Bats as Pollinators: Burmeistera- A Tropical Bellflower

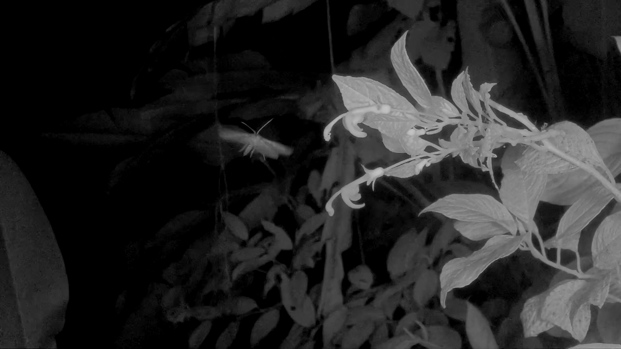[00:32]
This moth doesn't pollinate but it is stealing the nectar. All but one species are pollinated by bats.
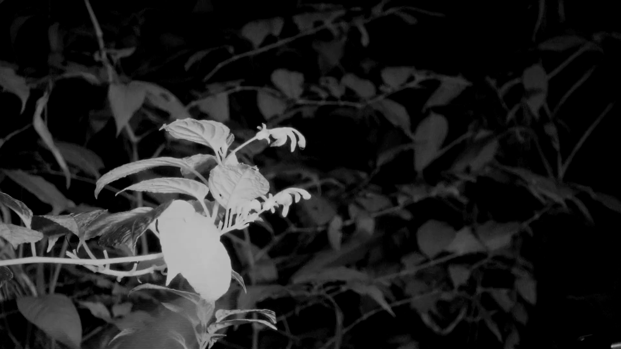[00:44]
At normal speed one can see how quickly nectar bats check out the flowers.
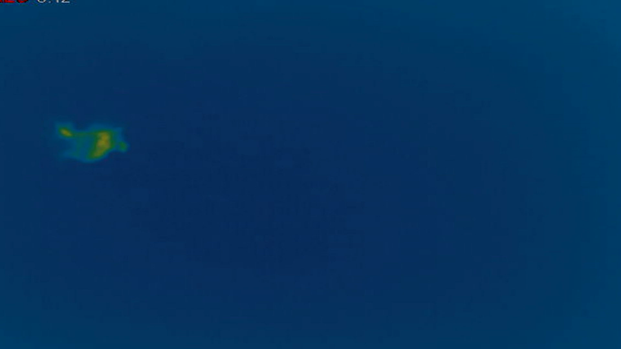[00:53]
And to be sure they're not moths, the thermal camera shows that they are clearly mammals producing lots of heat.
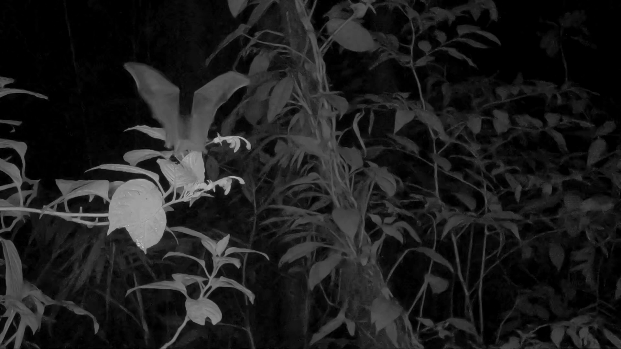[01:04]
It's only in slow motion that you can really see what's going on here. The bats are attracted to the foul smell of the flower and are able to detect whether it's producing nectar or not. In this case they could tell there was no nectar so they didn't even try sticking their tongue in.